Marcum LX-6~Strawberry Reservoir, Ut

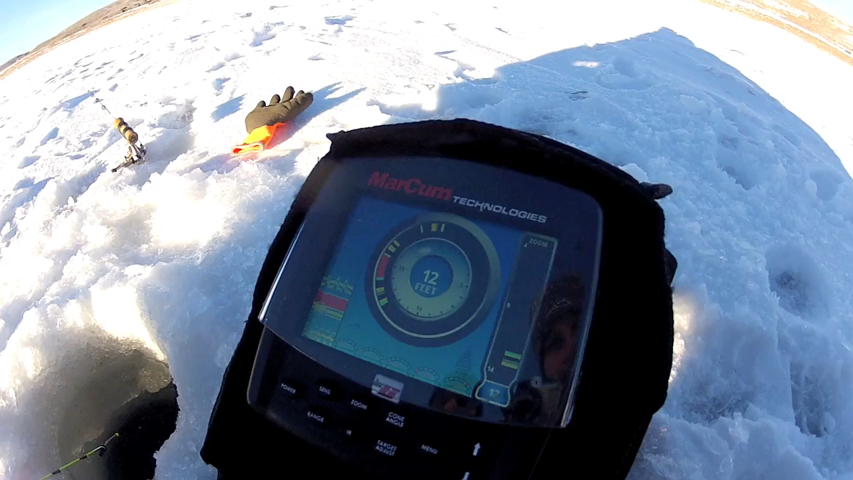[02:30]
On screen: depth 12 ft
This is my early Christmas present, a Marcum LX-6 digital sonar. And Papa Rojo is using it.
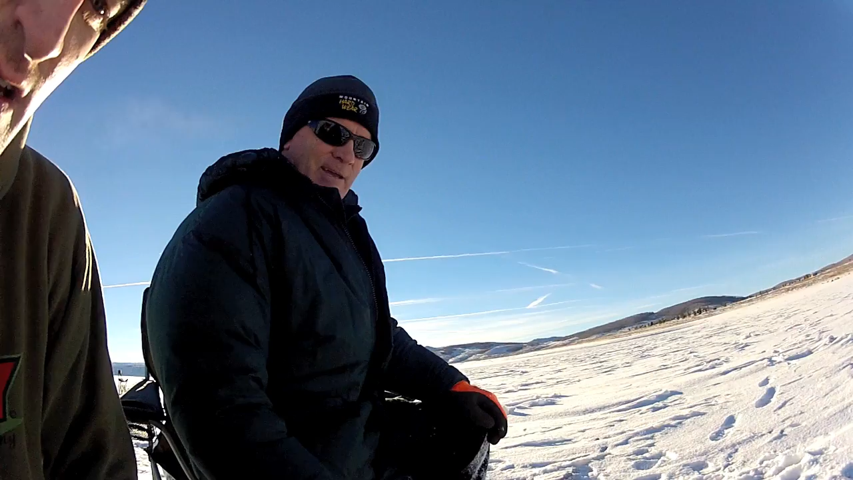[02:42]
And he's catching some fish. Keep that out of the water so it doesn't freeze up. It's okay. So I don't know if you guys can see that. We're in 12 feet of water.
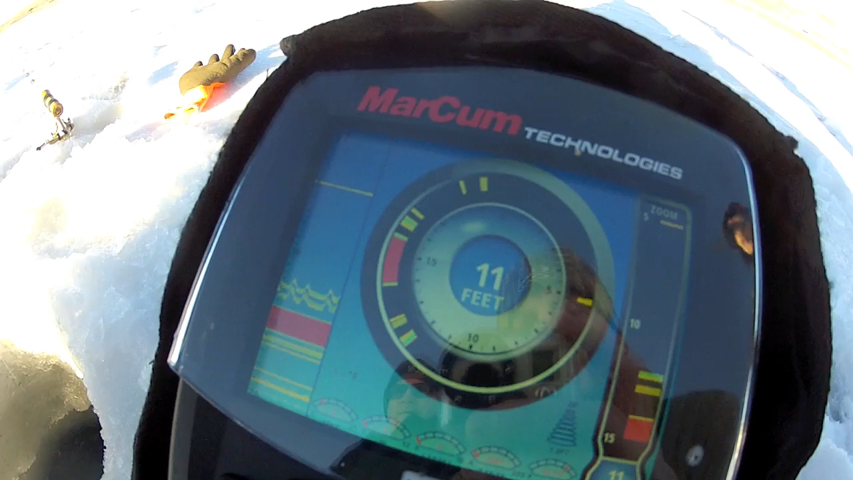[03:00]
And you can see he's got a rat finky on top and a white paddle bug on the bottom. Just jigging it nice and slow. And we're in 12 feet here, and I think Hermanito is probably in 13 or 14 over there.
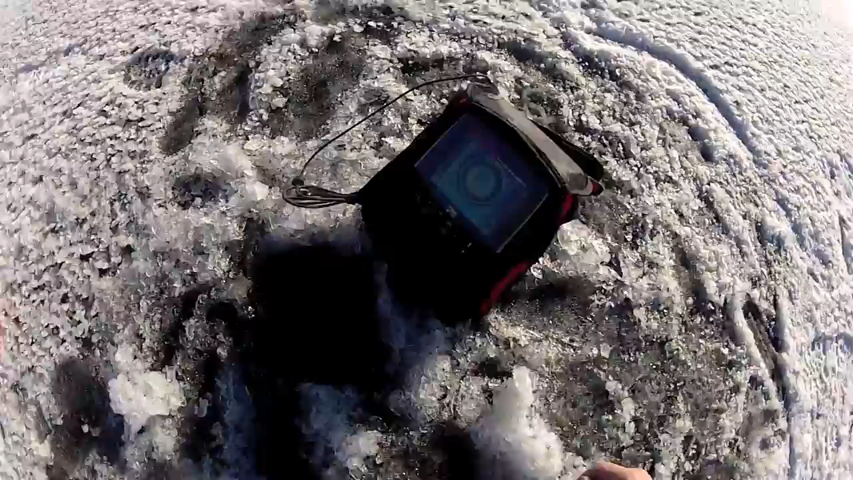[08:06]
And he is in 18 feet of water.